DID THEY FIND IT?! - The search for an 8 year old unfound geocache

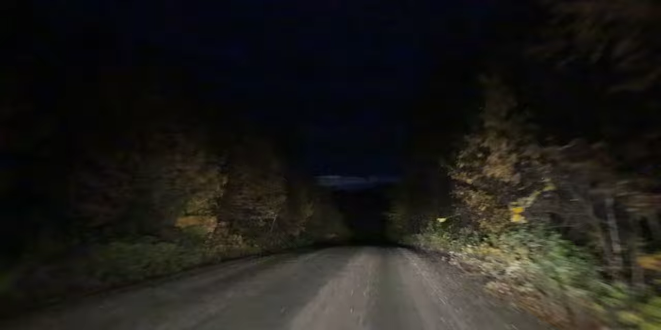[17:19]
Well, there's our event for the night. Past the guy who hit a moose.